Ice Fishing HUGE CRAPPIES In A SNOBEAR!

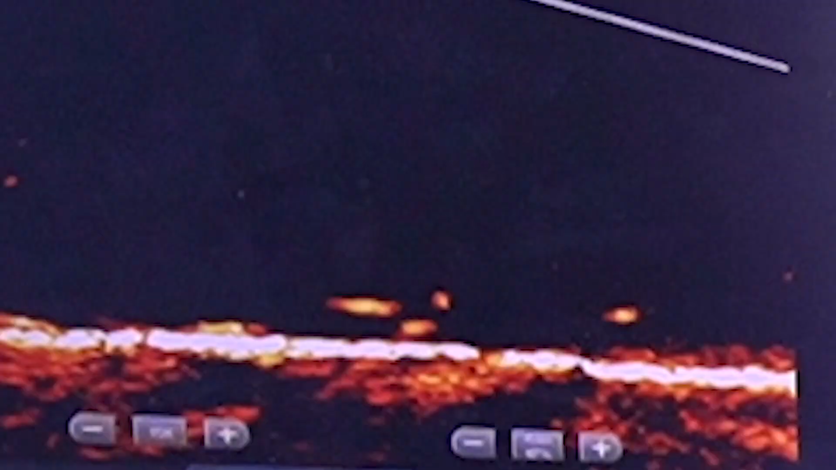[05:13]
There we go. There's more coming in too. I'm not a left-handed reeler.
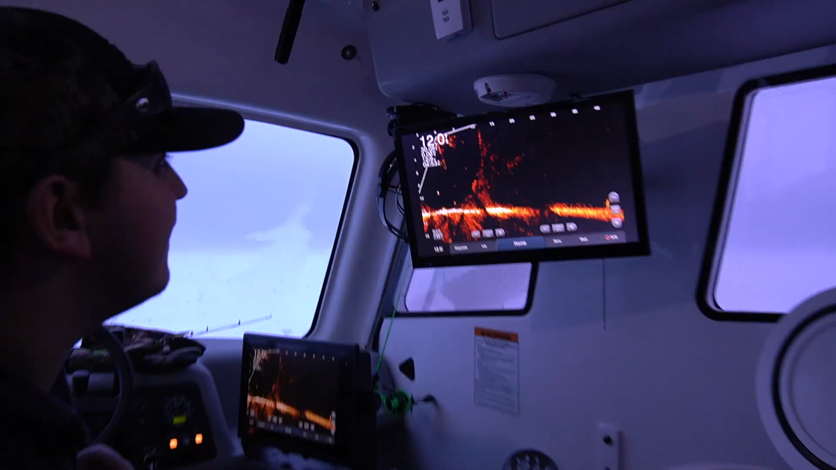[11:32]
Cole's gonna do that Are you seeing any are you sure you want to go out there? Oh god?
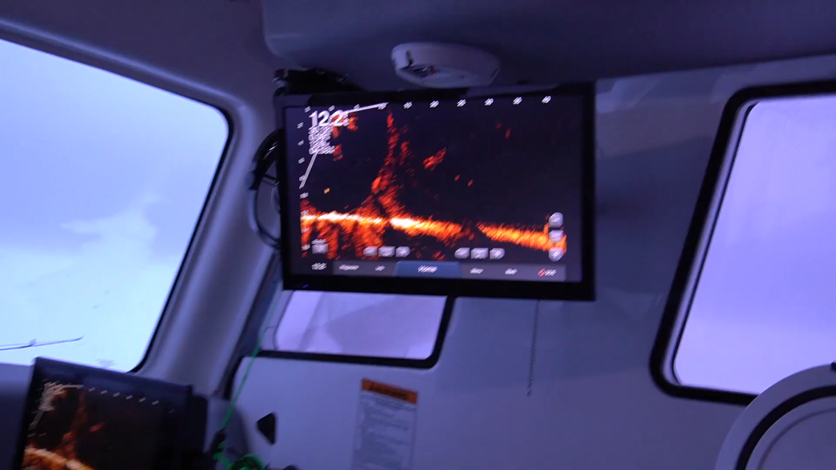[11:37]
Yeah, I'm giving it a whirl Which one are you going after 40 feet?
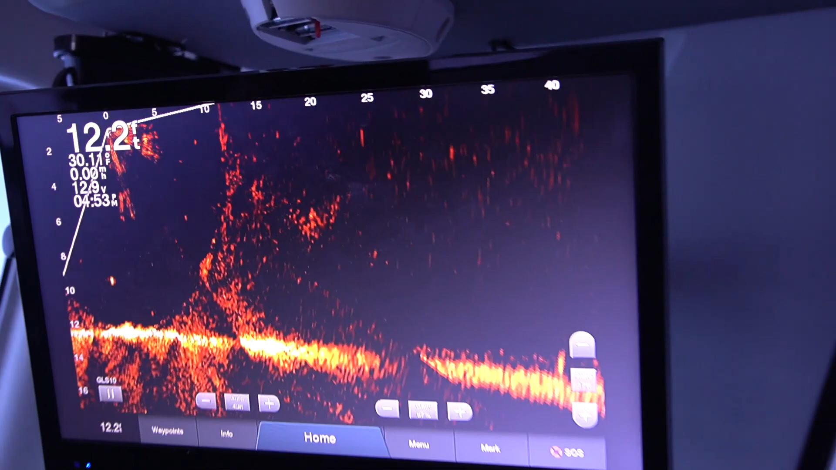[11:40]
That way All right, gotta line up here. You know get my bearings straight good luck
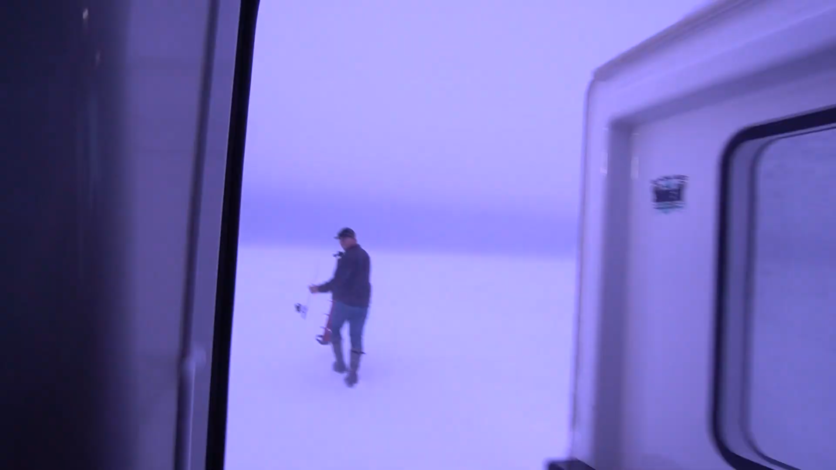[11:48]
Okay, so long cole All right adam well, we just got a new snow bear well colt sorry to do this
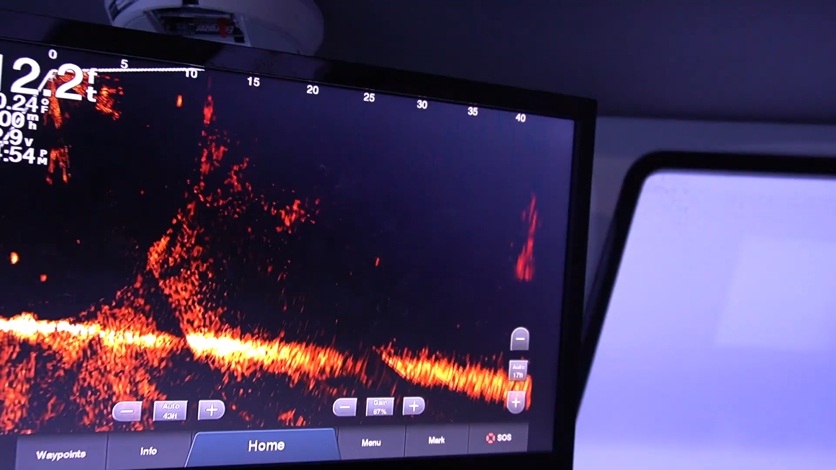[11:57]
Well cole went out and he's trying to chase this fish,
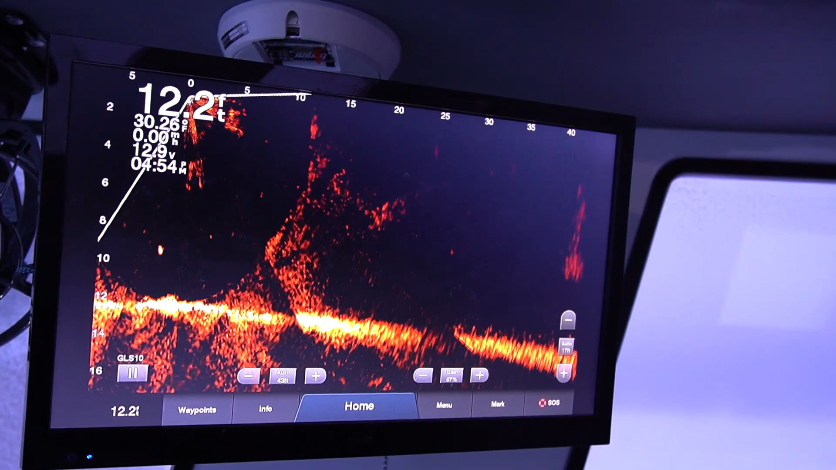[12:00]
but the fish isn't there anymore So,
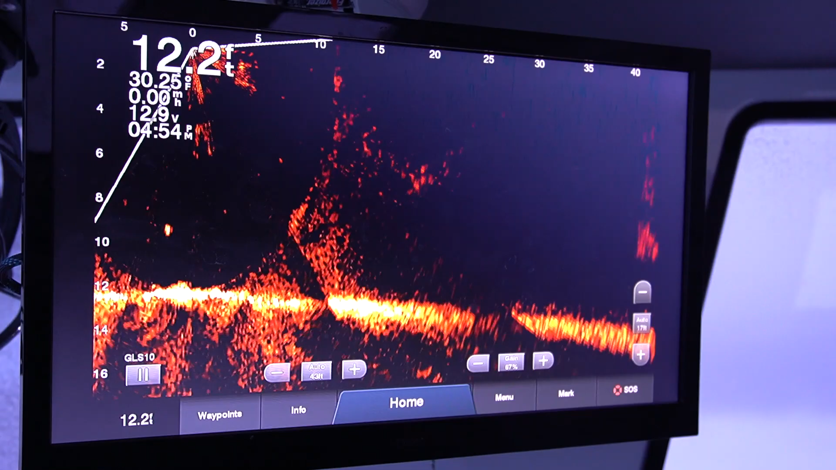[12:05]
On screen: depth 12.2 ft
I don't know if we should tell him that or
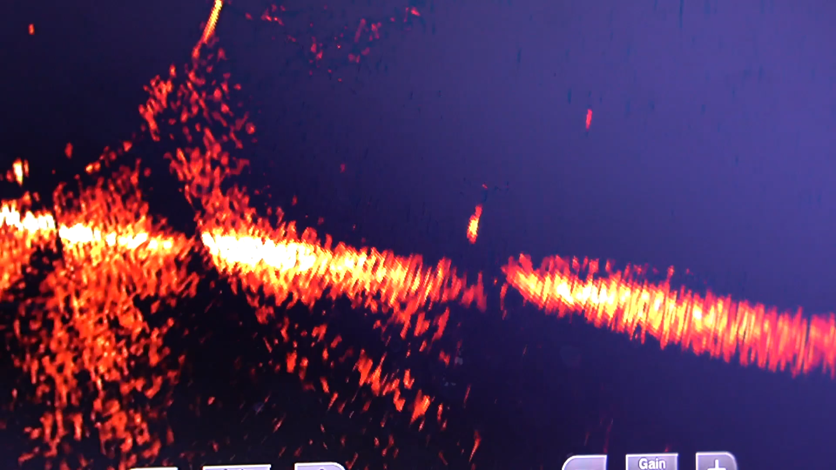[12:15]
That's a fish right there Are you going for it again?
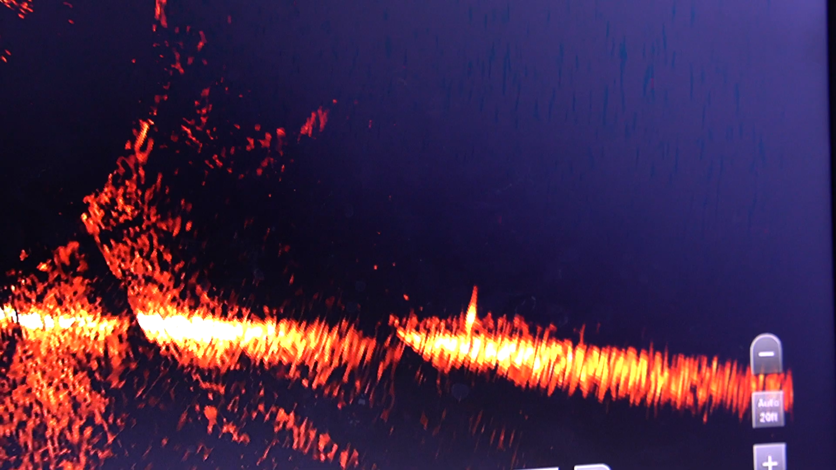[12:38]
Oh, he's right on it he dropped like right on it dude